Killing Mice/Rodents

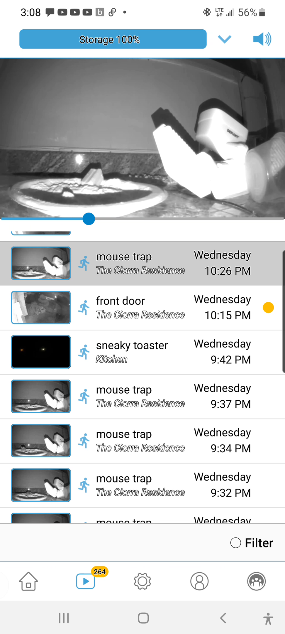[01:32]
So, I put my blink camera on the ground to videotape whatever was there.
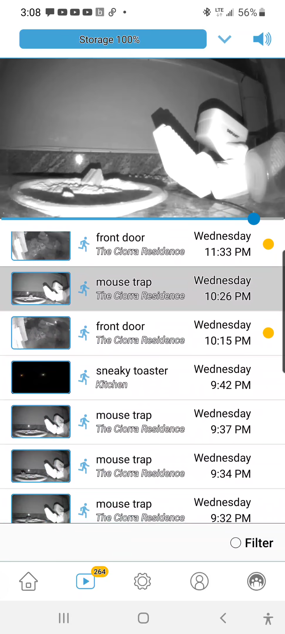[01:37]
So, as you can see, these actual videos show the little bastard roaming around and enjoying. Now, basically, to give you the short end of the stick, you want to make sure you kill these fuckers.
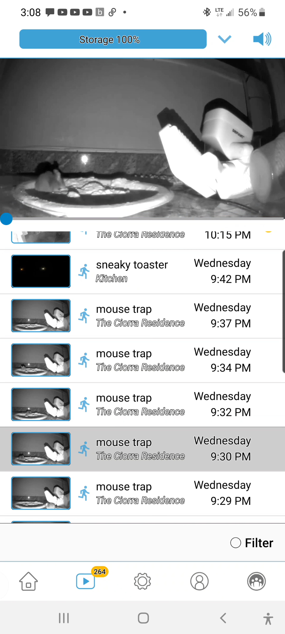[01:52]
My mom, we're Italian, she likes to bake, she's always making bread, she's always making pizza. So, I found that the flour in my cupboard, or I have a room in the house where I have all,
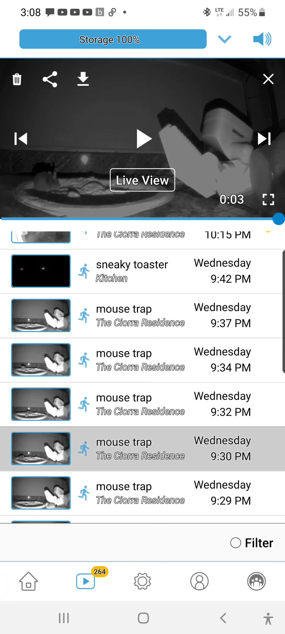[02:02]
like a dispensary, where we have everything, where we keep everything. Now, this guy looks more like a rat than he does a mouse, he's pretty big. Unless he's the father of all rats, or all mice.
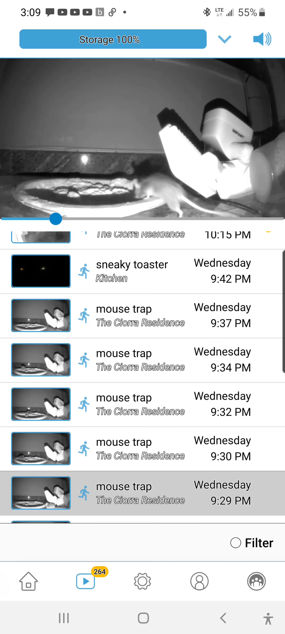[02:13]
That's a pretty big dish, and for him to actually fit in there like that, is pretty impressive.
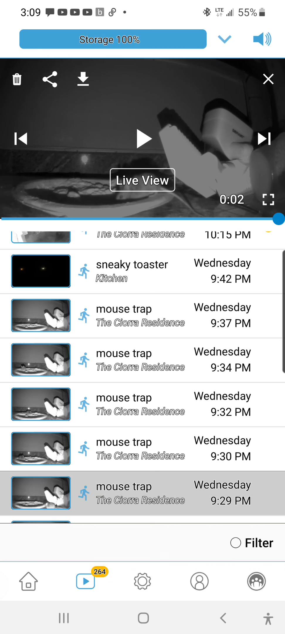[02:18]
See, this guy's a little nothing, he's a little miniature nothing.
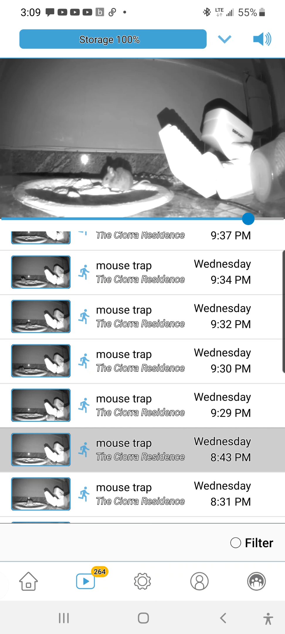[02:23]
So, he's like, maybe he's a female and the other one's a male. But, I have actually placed these dishes around the house.
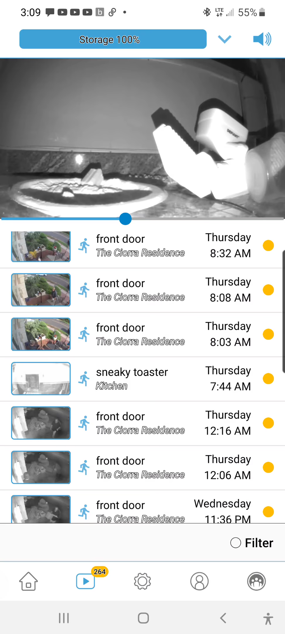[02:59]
I did put a greasy piece of bacon on a sticky trap, but I think there's something,
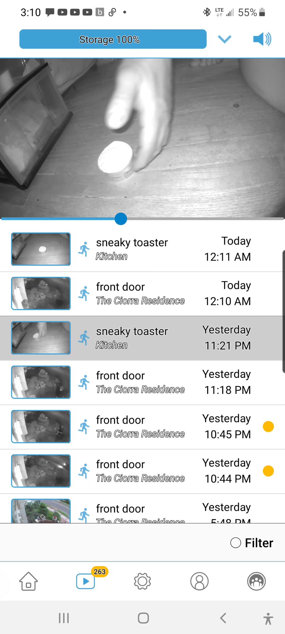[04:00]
like, remnant of, like, mouse shit or piss over there.
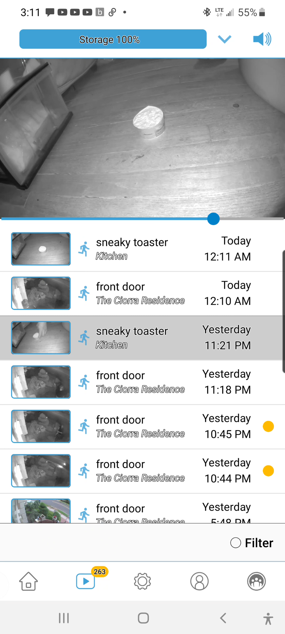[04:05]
I don't know what it was. But, it turns out there was a banana appeal
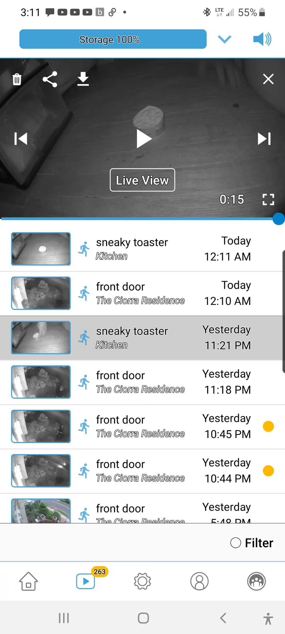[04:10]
that was on the floor there and it left a mark. But, anyway.
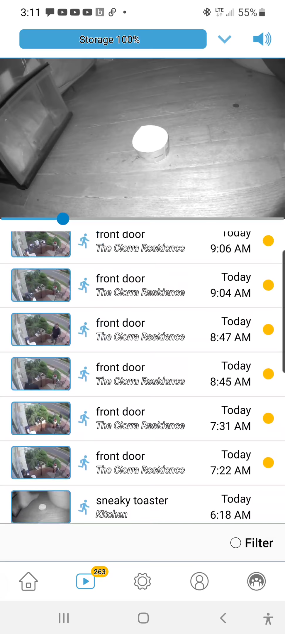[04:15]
So, no, I put them around the house and there's no more mouse droppings anywhere.
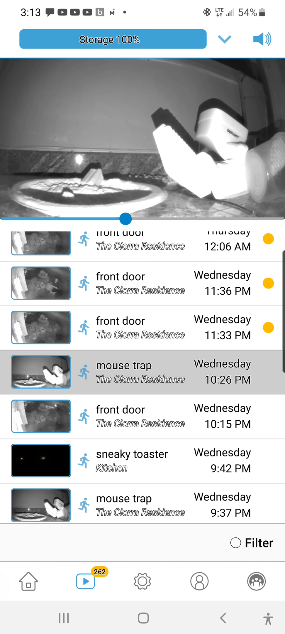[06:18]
Um, uh, this is a, um, a light that turns on from motion. A fog light. I don't know what you call those things.
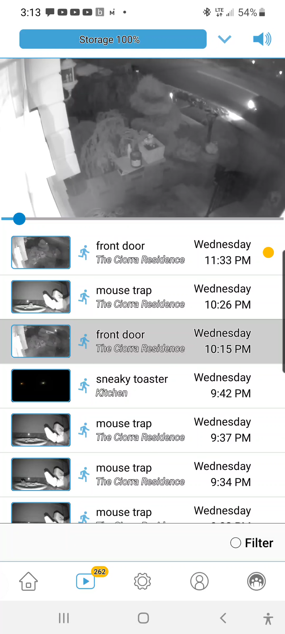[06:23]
Mouse trap. All right. Here's one in the corner there.
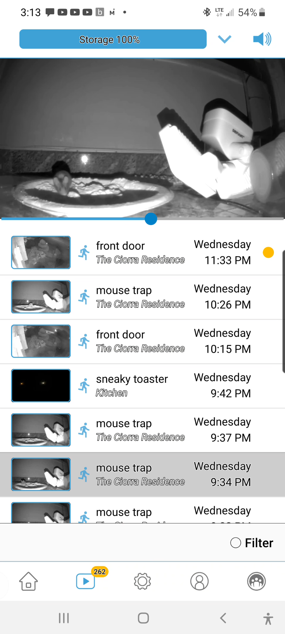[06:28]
And, there's, there's a small guy. Let's see. Here's a small guy again.
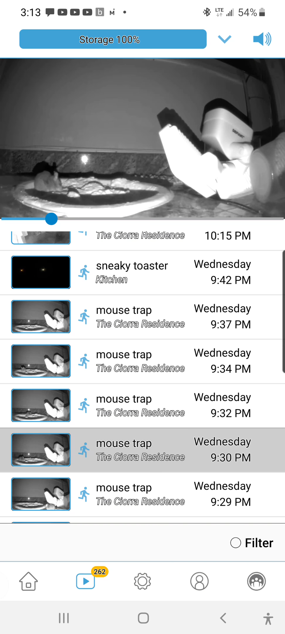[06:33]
There's a small guy again. Going to town. And, look at this guy. He's big. And, that's it. Hope this, uh, works out for you.